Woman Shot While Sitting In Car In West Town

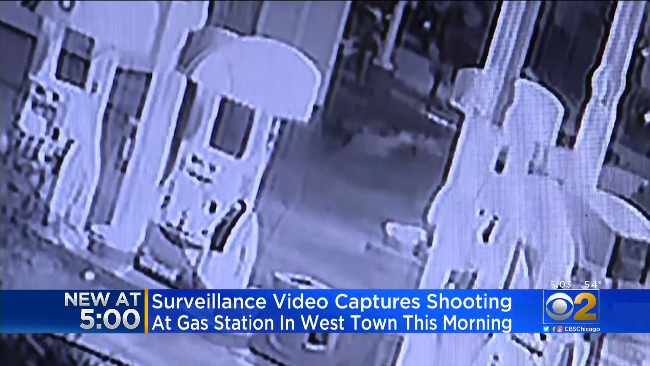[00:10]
A 49-year-old woman sitting in this car was shot in the stomach.